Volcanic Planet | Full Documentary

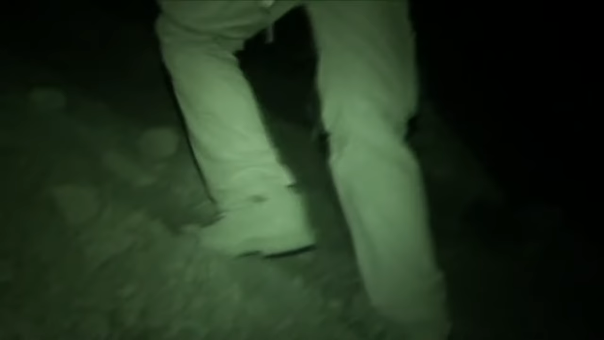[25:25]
There's a knife-edge ridge you have to cross before you get to the main part of the mountain.
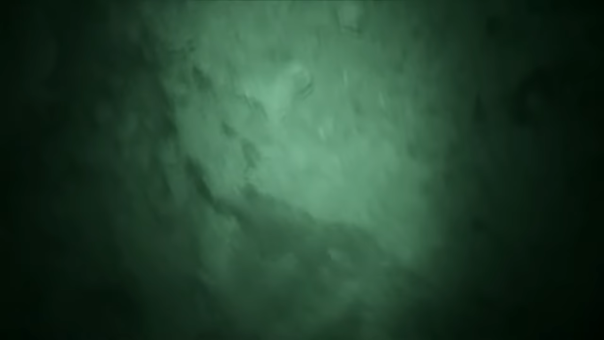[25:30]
And when you do get there, you find it's covered in loose scree, so your boots are full of stones,
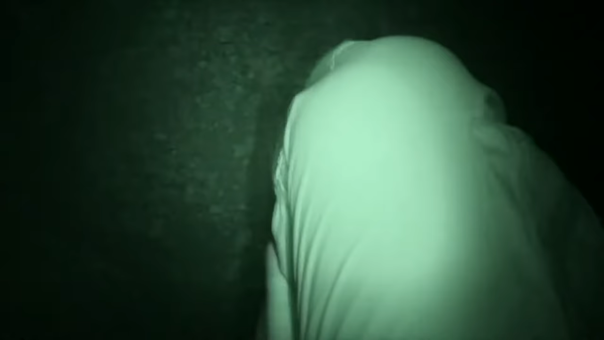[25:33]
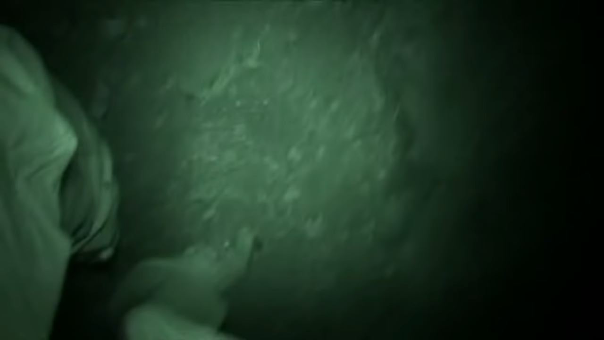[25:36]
and for every two steps you take forward, you'll slide one step back.